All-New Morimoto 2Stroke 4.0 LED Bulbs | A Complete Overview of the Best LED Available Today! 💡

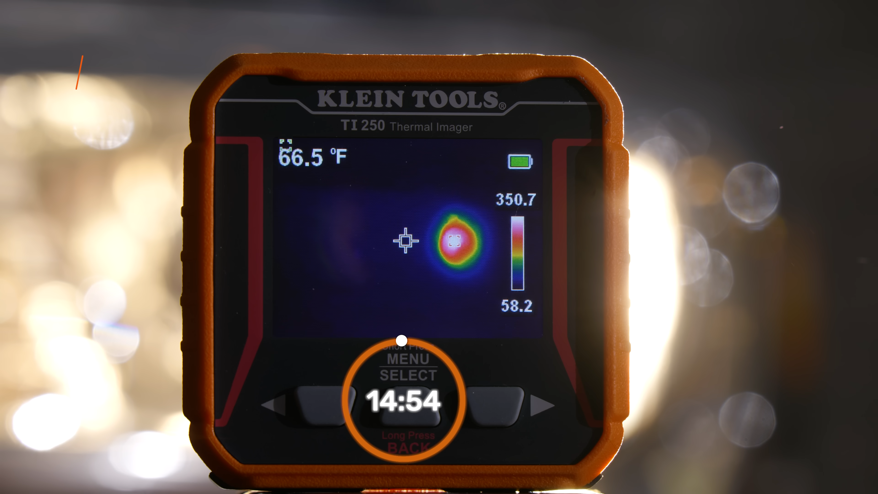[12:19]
On screen: spot 66.5°F
So, this is what your stock headlight housing looked like. So, I turn it on and I let it sit for 15 minutes. The peak temperature that I saw was around 351 degrees Fahrenheit. That is super hot and yes, that is going to melt snow. Here's the deal. I lived in Minnesota for most of my life and it gets negative 30 degrees. And when you're driving, you also got that wind chill. It gets extremely cold. I've never personally had an experience where even with LED bulbs,
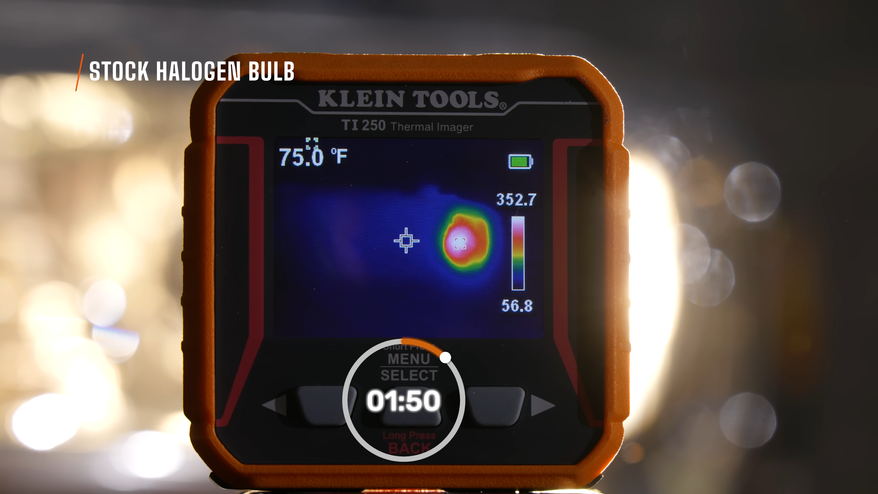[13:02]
On screen: spot 75.0°F
they have iced up or they've gotten too much snow on them and you can no longer see. So, you'd have to go and scrape your headlights. I've never personally had that problem. I do hear people having this problem and that's why they want to heat up the headlight housing and that's why they maybe don't like LED bulbs. I've never had this problem, but it is a big deal to some people.
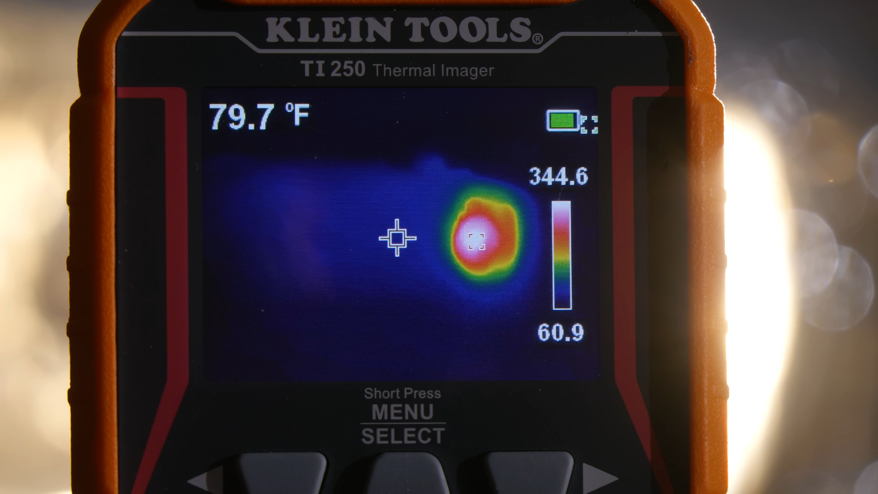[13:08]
On screen: spot 79.7°F
351 degrees Fahrenheit is pretty smoking hot and that's definitely going to melt the snow and ice.
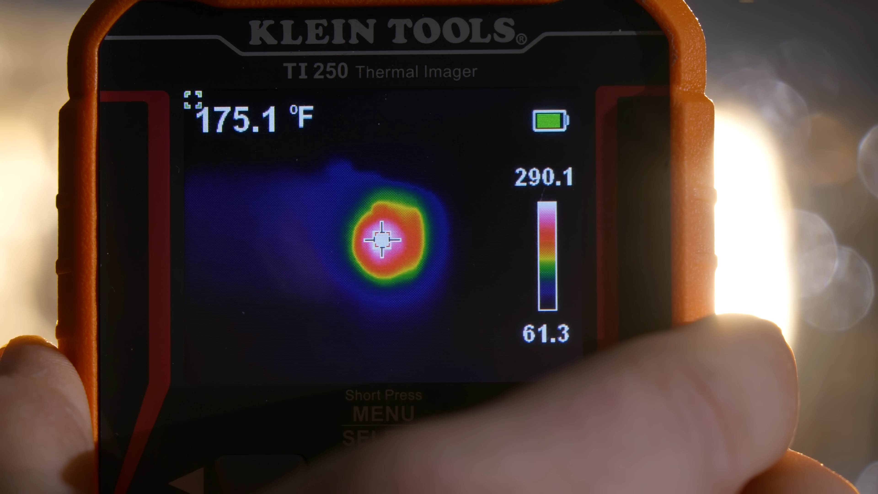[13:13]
On screen: spot 175.1°F
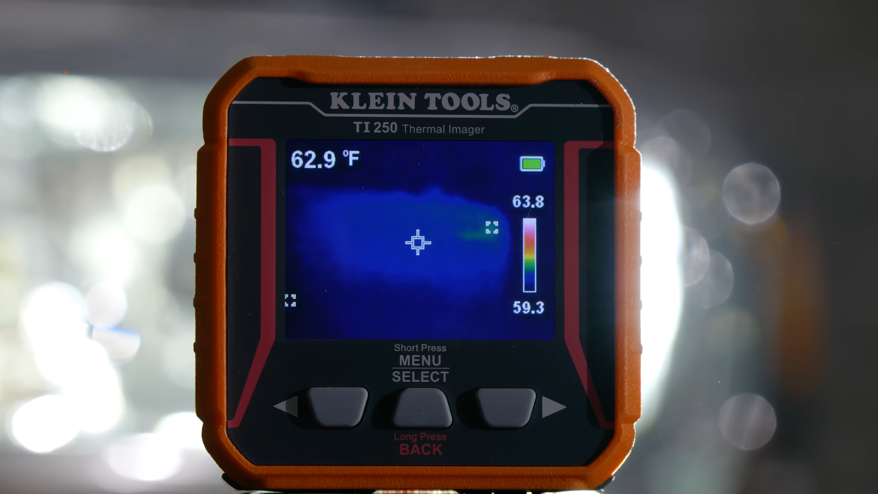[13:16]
On screen: spot 62.9°F
When I installed the 4.0, I turned it on and I let it sit for another 15 minutes.
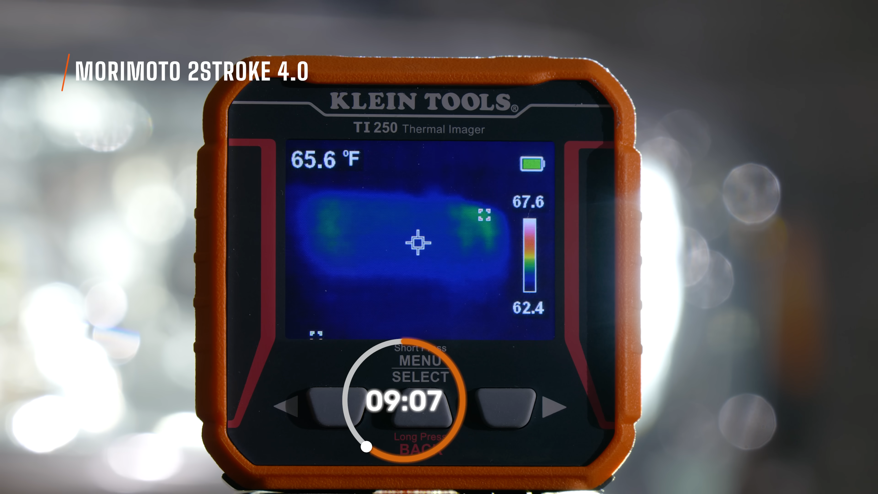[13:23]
On screen: spot 65.6°F
At the peak, I only saw about 69 degrees Fahrenheit. I don't think that's going to melt the snow and the ice, but I do know that it's going to keep the bulb really cool. I left it on for another 10 minutes, so now we're up to 25 minutes and I only got a surface temperature of about 73 degrees.
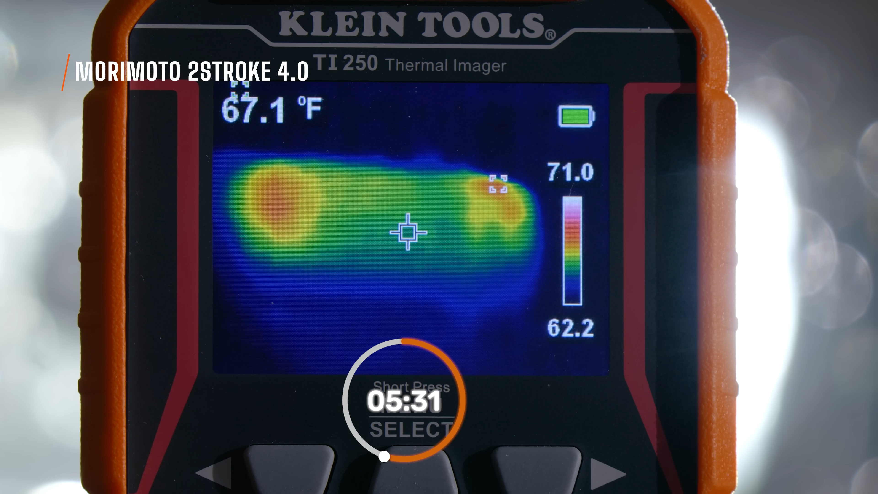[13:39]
On screen: spot 67.1°F
I was interested to see how that compared to other LED bulbs, so I put in the Ultra 2 and after 15 minutes, the surface of the headlight lens was essentially the same as the 4.0 and after 25 minutes,
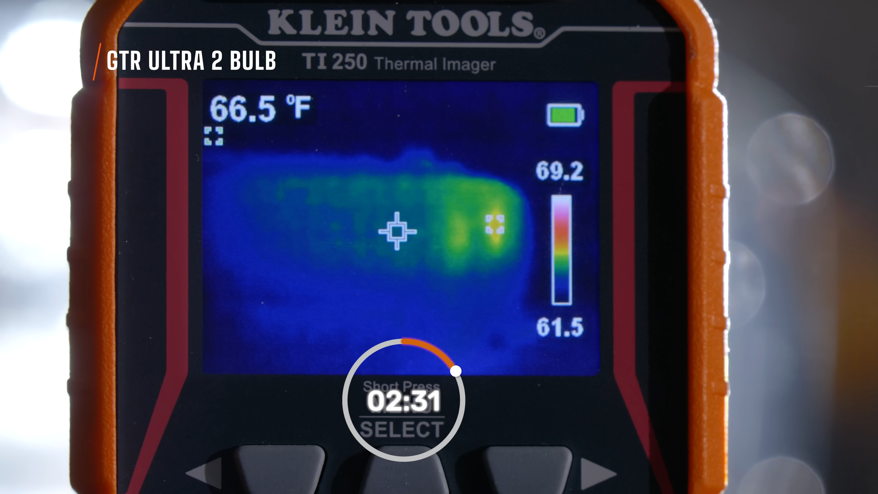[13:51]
On screen: spot 66.5°F
yeah, it was about the same as well. So, is it a flop when it comes to the passive cooling for the Morimoto 2-stroke 4.0? Not really.
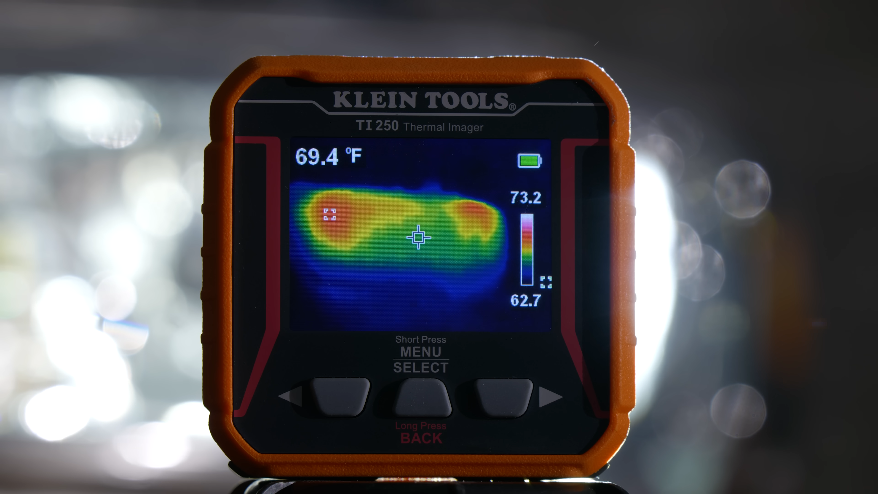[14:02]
On screen: spot 69.4°F
It doesn't heat up the lens like I would like, but it's got a 12,000 RPM dual layer fan to suck in cool air to the body of the bulb. That is going to cool it like no other.